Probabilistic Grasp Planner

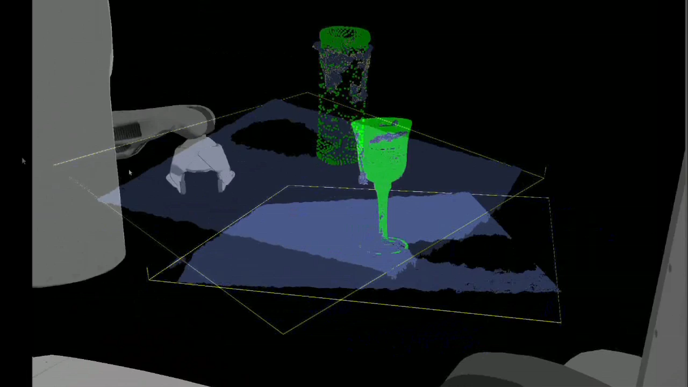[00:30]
It's also possible that the robot will simply have no idea as to what it's looking at,
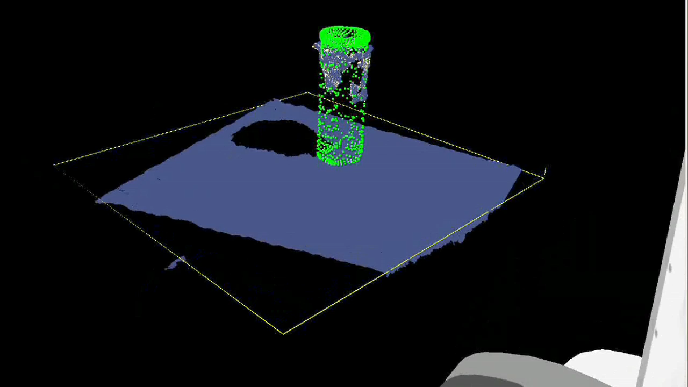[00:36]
and the scene will be interpreted as nothing more than a collection of 3D points. Our planner takes into account all of these possible representations of the sense data, and selects the grasps which are most likely to work on all of them. First, the planner builds up a set of representations for the sense data. Some are based on the best guesses provided by ROSC recognition algorithms,
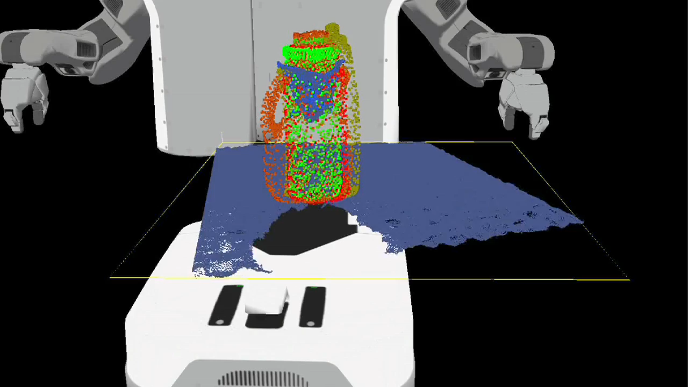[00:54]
and some use the ROSC segmented point cloud. For each representation, we use a grasp planning algorithm to generate a list of possible grasps.
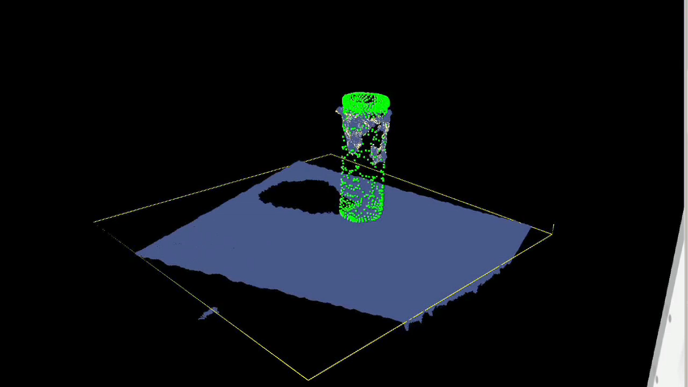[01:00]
We then combine the information from all these sources,
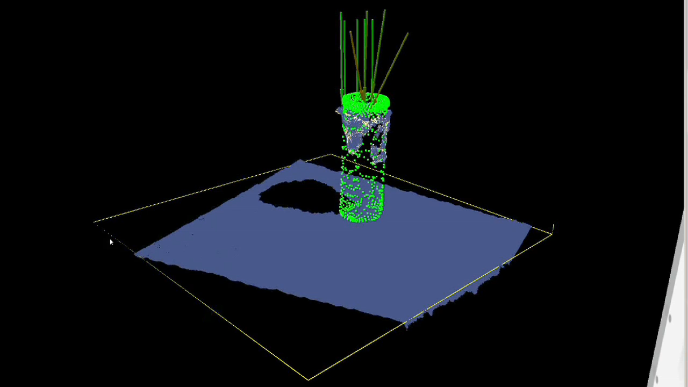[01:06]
sorting grasps based on their estimated probability of success across all representations.